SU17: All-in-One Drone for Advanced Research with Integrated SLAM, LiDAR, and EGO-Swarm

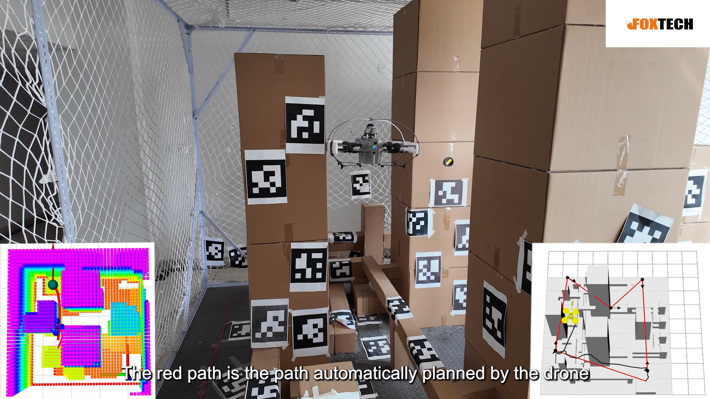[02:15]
The red path is the path automatically planned by the drone. You can see in the twin map at the lower right corner.